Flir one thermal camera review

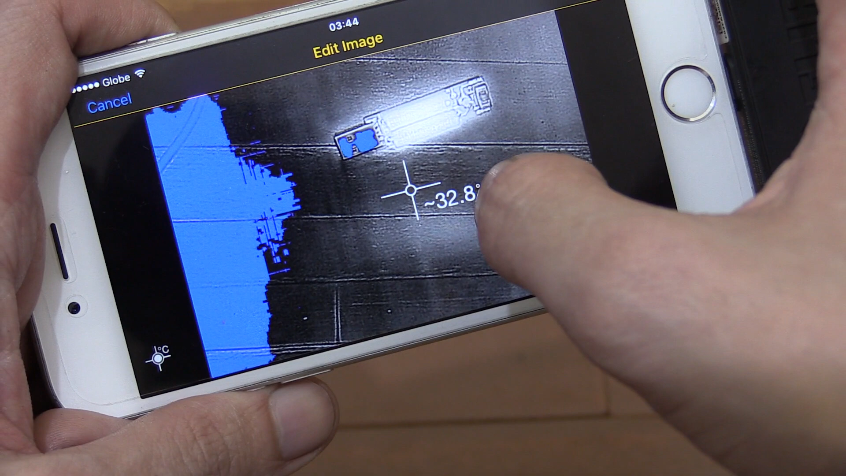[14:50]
Now, accuracy of this does depend on what you're shooting it at. For instance, reflective surfaces aren't very accurate and so on and so on. So, give or take a couple of degrees but I found it pretty accurate in use.
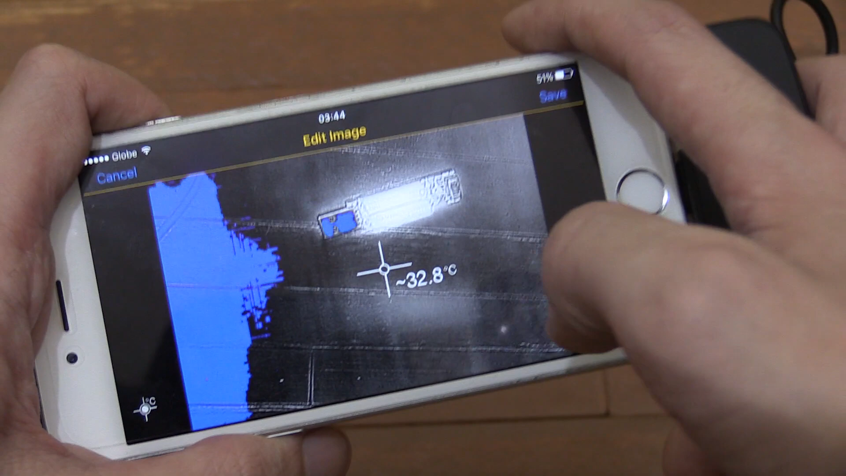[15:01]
On screen: spot 32.8°C
Now, the other great thing is that you can transfer these pictures
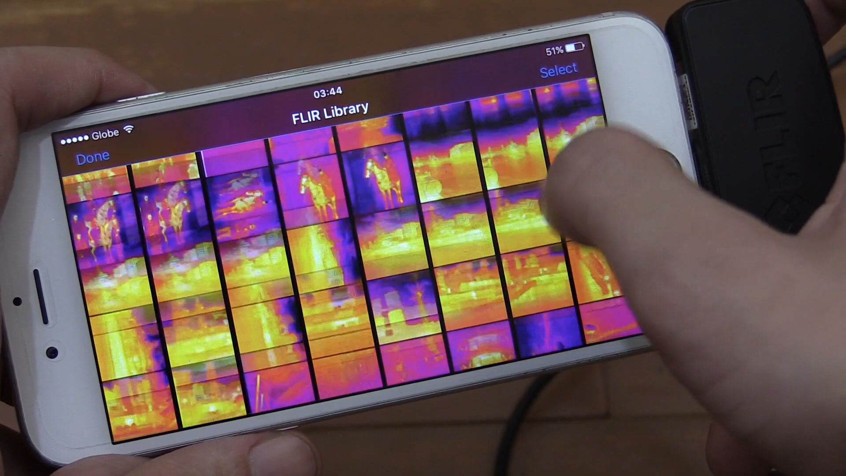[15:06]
or videos onto your computer and you can use the FLIR software to do even more with them.
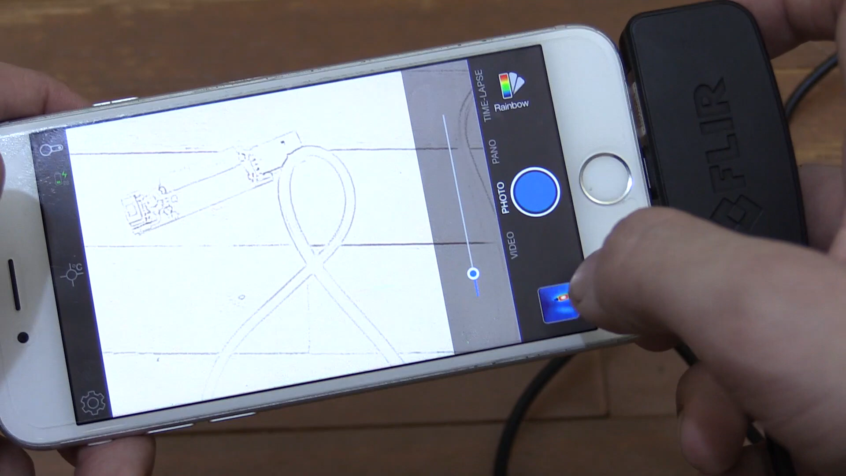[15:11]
So, I mean, it's really just amazing. They've done such a good job with this product, with the price point, with the software.
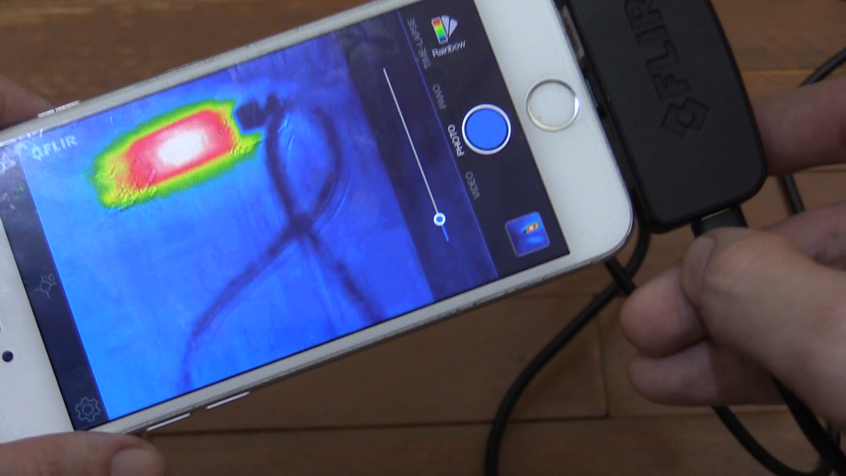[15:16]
I have had the app crash a few times but not that big a deal.
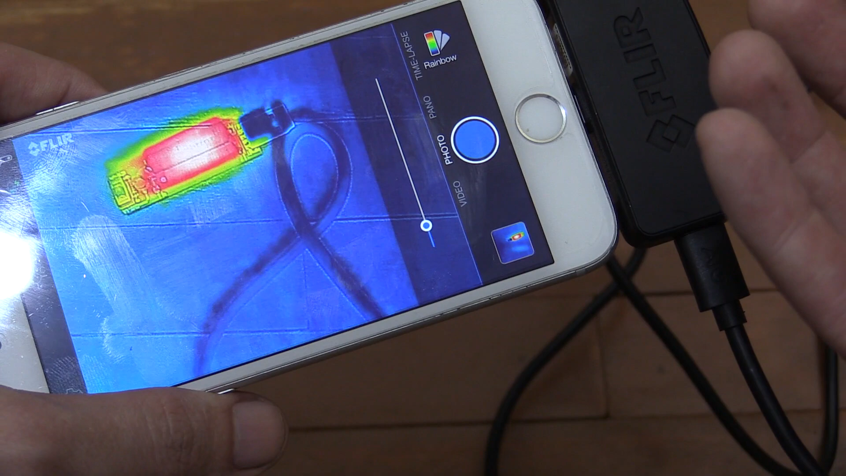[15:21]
My biggest complaint with this would be that where it swaps between video,
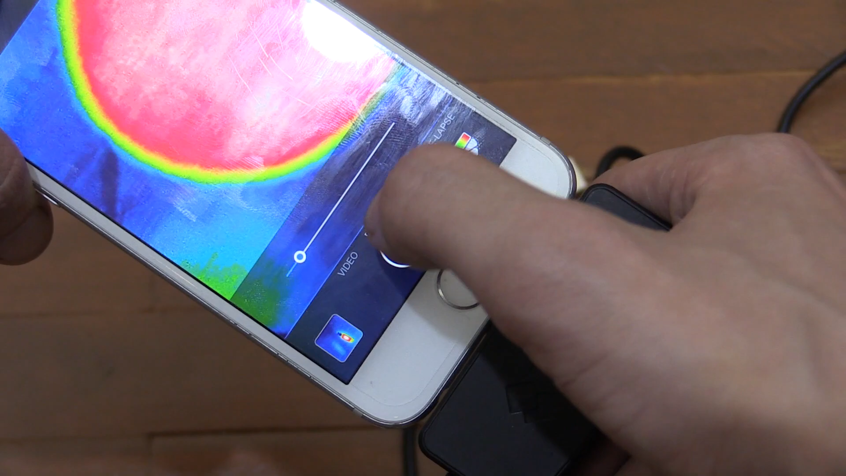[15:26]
photo, pano etc, sometimes I just cannot get it to change.
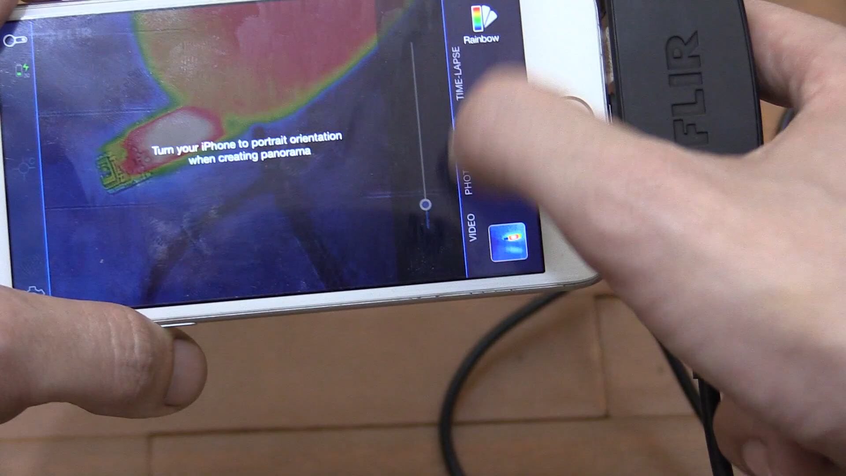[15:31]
Like right now it's working okay but sometimes I just cannot get it to change between video and photo and that can be really frustrating when you're sitting there going like this and it just will not change.
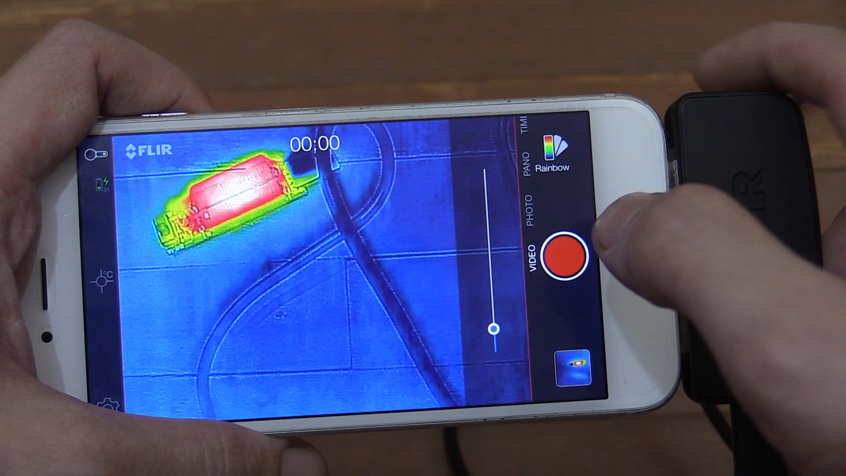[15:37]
But otherwise, I'm so happy with it.
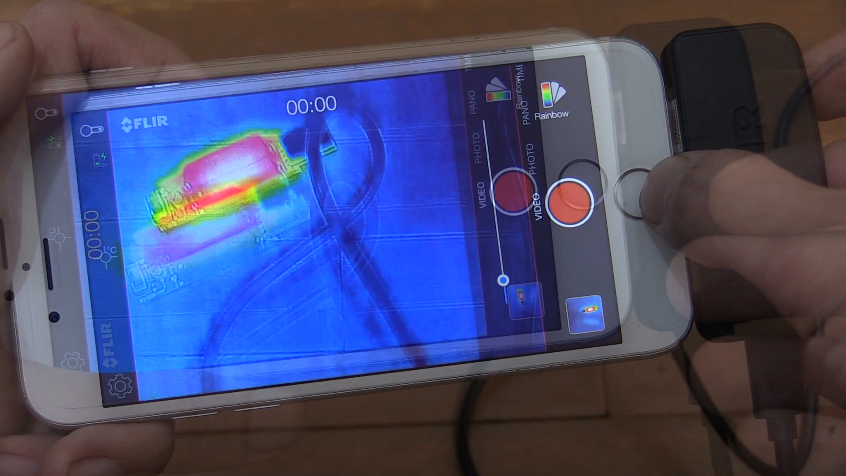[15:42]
So, let's go to the computer and look at what the software looks like there. I'm sure lots of people have questions.
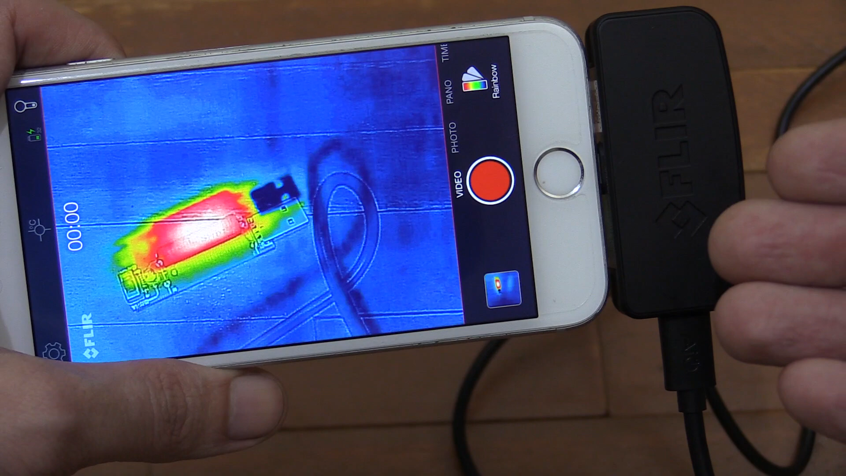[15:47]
If you do, put them in the comments section down below. Now, when you first copy your images onto the computer, you'll basically just see the same as on your phone. The MSX technology which is the combination of thermal and regular camera or the outlines from the regular camera. But once you put it in the FLIR tools application which is available for Windows and Mac, you can do a lot more with it. So, you've got the main options up here. For instance, if you want to see just the thermal, this is what it looks like and that's similar to their competitor product, the Seek thermal which doesn't have MSX technology. Then you could go over to thermal fusion.
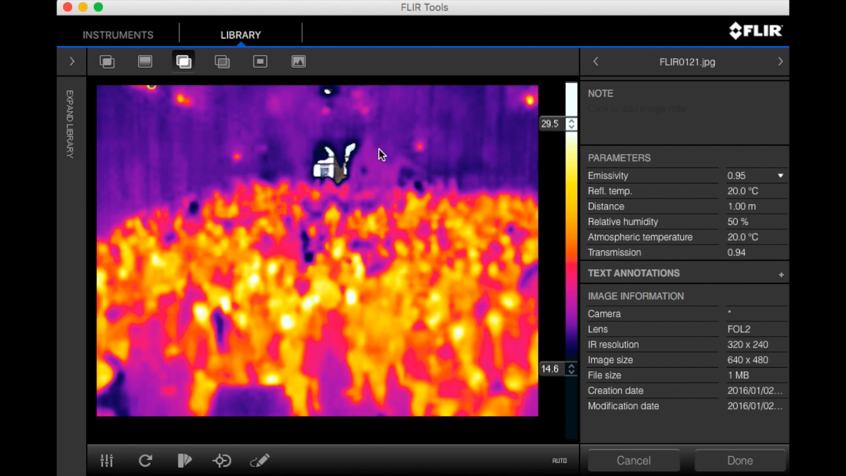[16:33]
Now, the nice thing about this is you can select a specific heat range you want to highlight. So, for instance, I want to show just the warmest things in the image and you can adjust that to whatever your preference is. So, that's pretty cool. Then you have, for instance, picture-in-picture where you can adjust that you want just a certain portion of the picture to be thermal. Now, this can be very useful when you want to share pictures with people and,
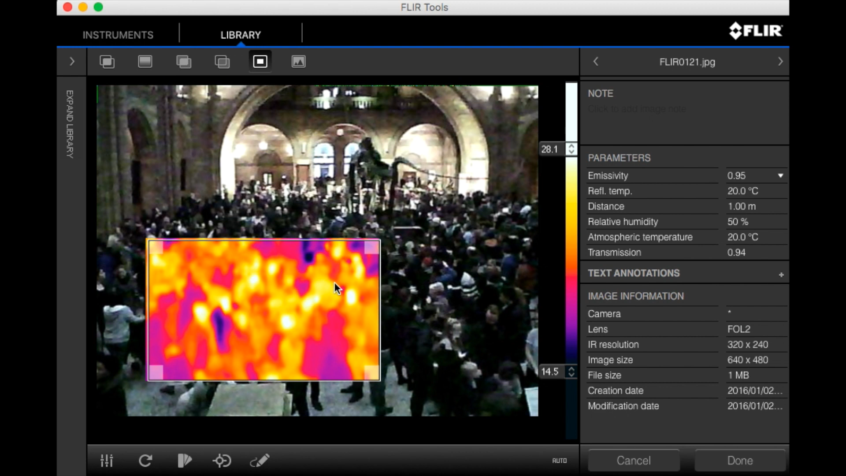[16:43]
for instance, there's only an interest in this area and you want to give a larger context so that they can easily see what they're actually looking at. Now, with the thermal MSX option here, you do have some adjustment to bring in lines or to remove them. So, you can fade them just till you get it just right. So, you've got enough detail but you can also see the thermal data quite easily. So, that's very useful and, of course, having all the thermal data saved within the image lets us do things like measurements. For instance, we need spot measurements, box, circle, line and delta and you can do multiple measurements.